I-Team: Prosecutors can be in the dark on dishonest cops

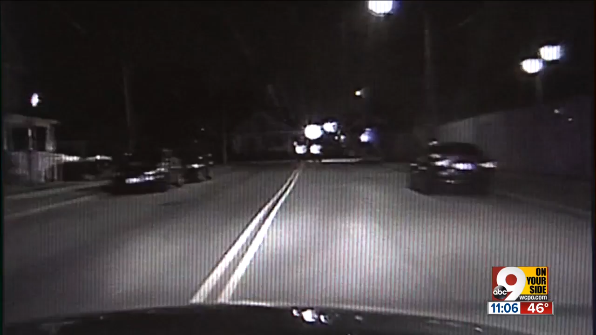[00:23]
Hamilton police officer Ray Nickting denied it, but his own dash camera recording showed Nickting was still pursuing a suspect.